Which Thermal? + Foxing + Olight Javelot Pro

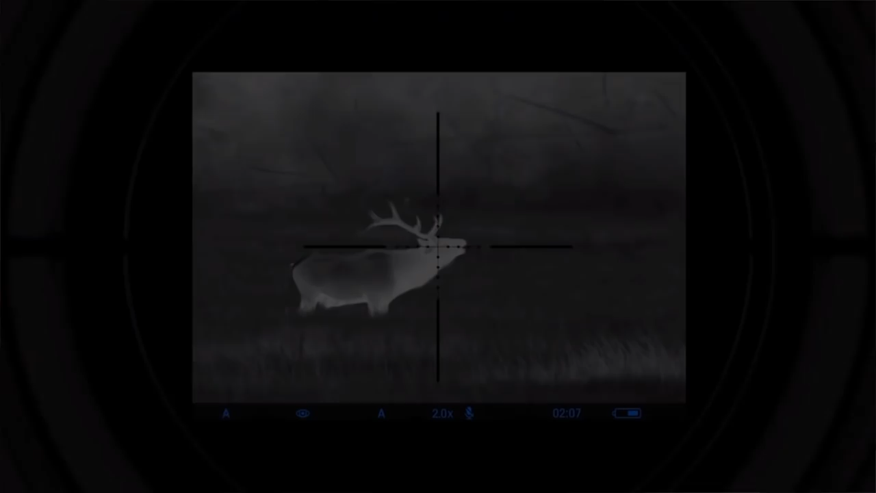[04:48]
And I would feel quite comfortable IDing stuff probably out to a couple of hundred yards with that.
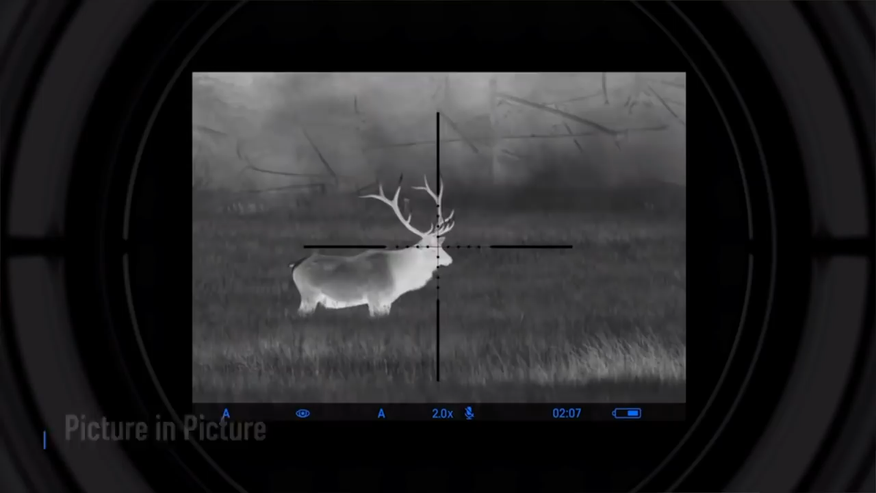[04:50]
No problem from a spotter perspective.
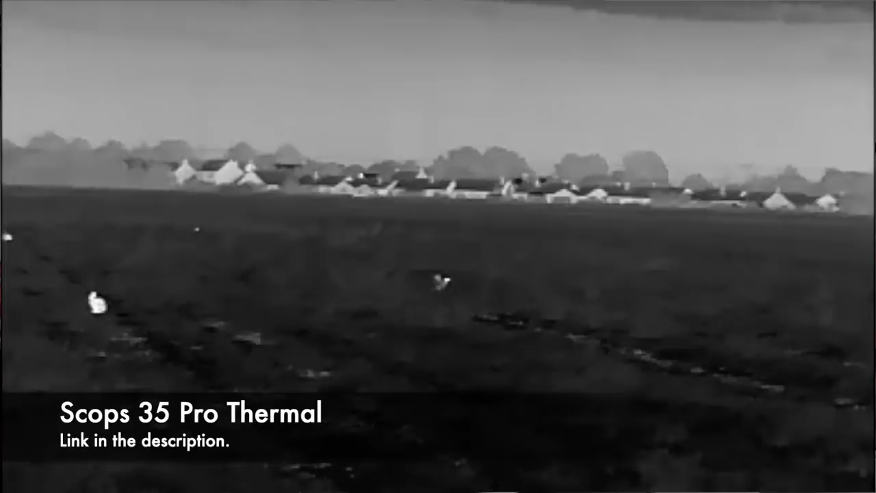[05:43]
just on the farm around the corner here, through the Scops 35 here, you can see the hair stand out incredibly well versus the Nightsight.
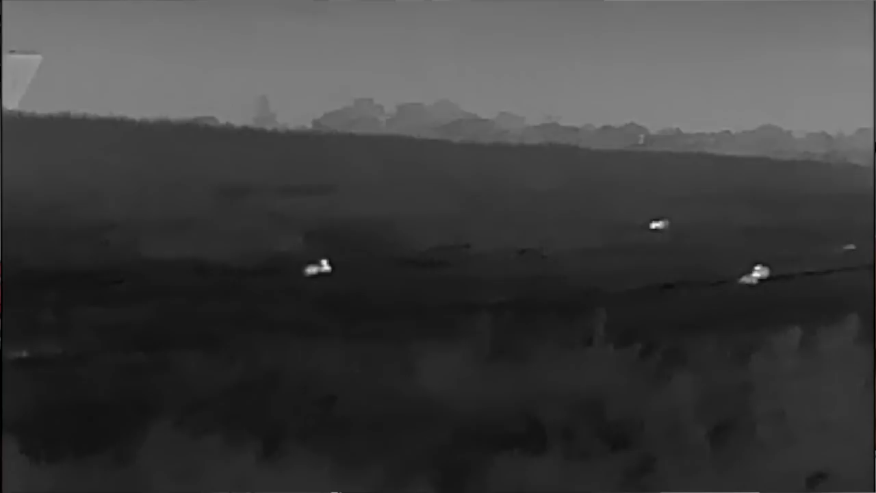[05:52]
So as you look at it with the Nightsight here, you can see a couple of the hairs when you catch their eyes and stuff.
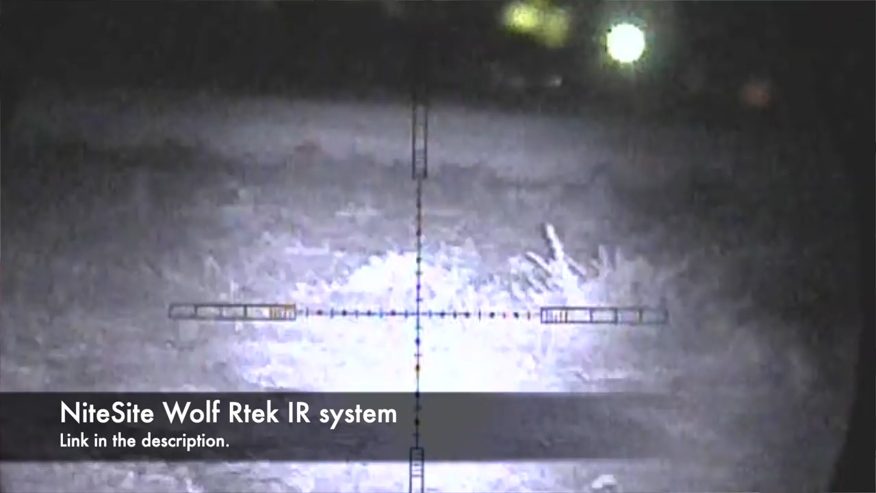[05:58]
But as you can see, compared to the thermal unit, you can't see anywhere nearer the amount of life that there is around.
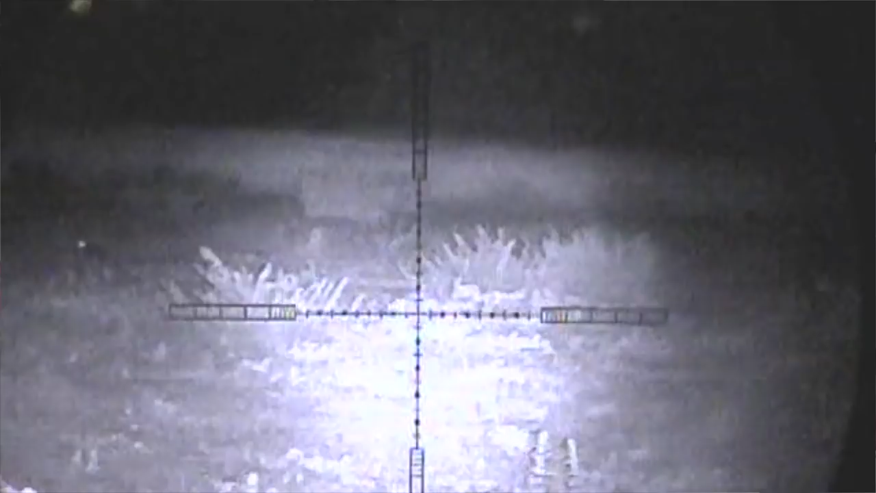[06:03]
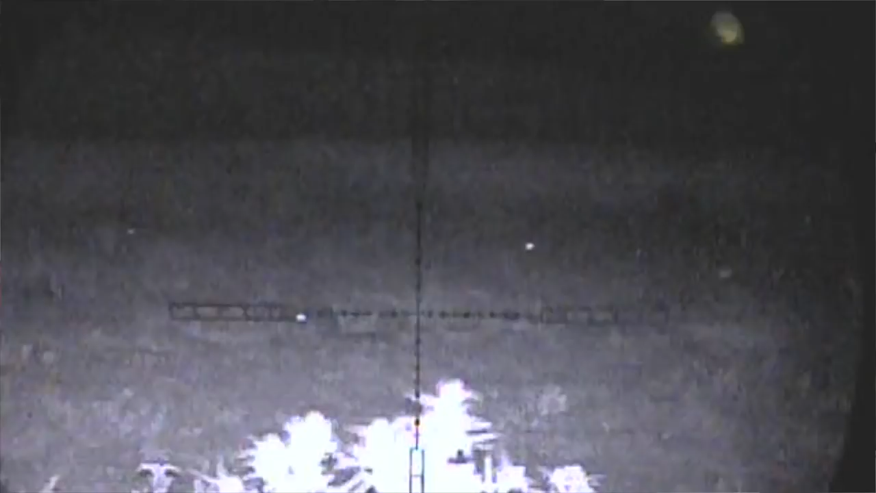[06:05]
The range on this thing is absolutely phenomenal.
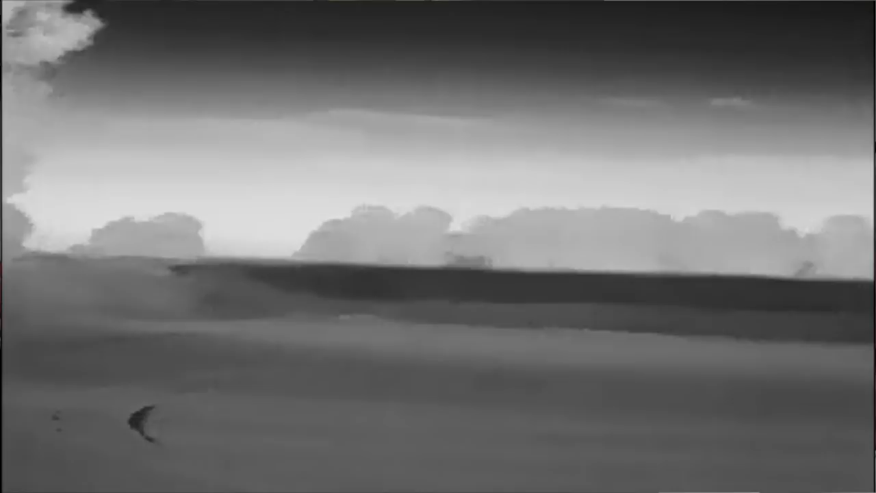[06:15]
Again, when I then flicked over to the Nightsight to try and find it, I couldn't actually see it the first time I was looking,
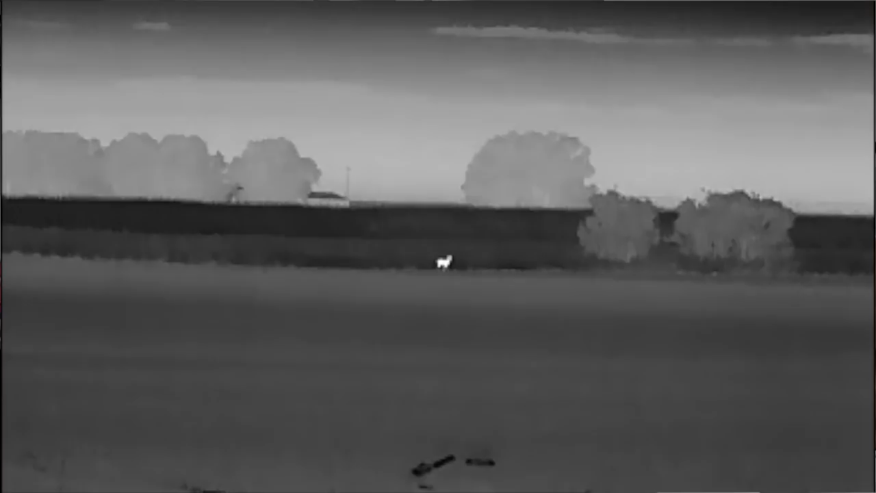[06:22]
so I put the extra IR on and had another scan, and then it stood out.